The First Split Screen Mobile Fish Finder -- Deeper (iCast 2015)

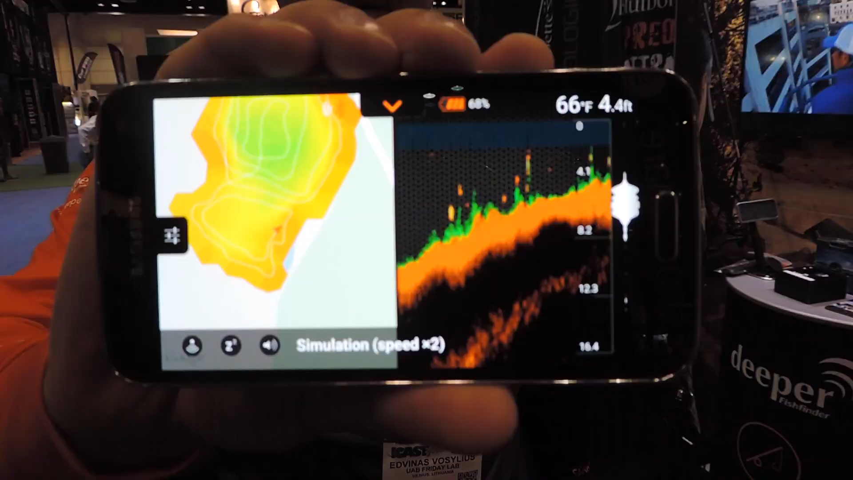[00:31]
On screen: depth 4.4 ft, water 66°F
It's going to show up here on the top, so you know where you are in relation to the structure on the bottom.
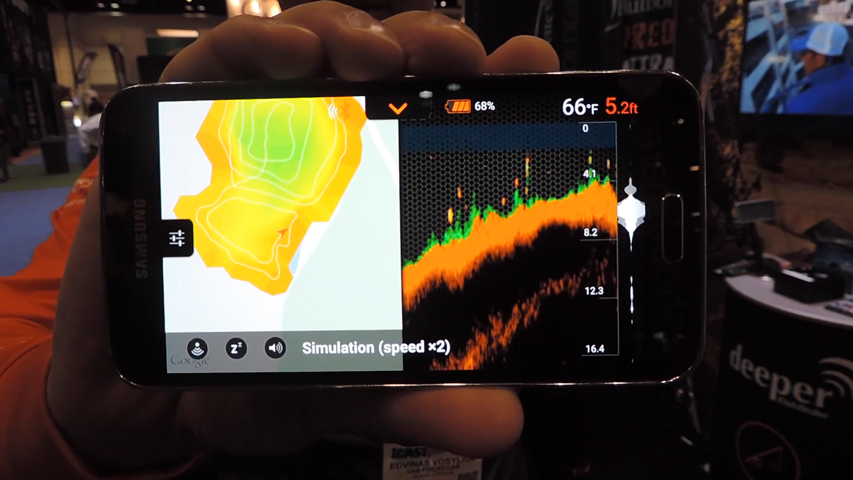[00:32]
On screen: depth 5.2 ft, water 66°F
It's a great feature. It's going to help people catch more fish and have more fun in the water, John.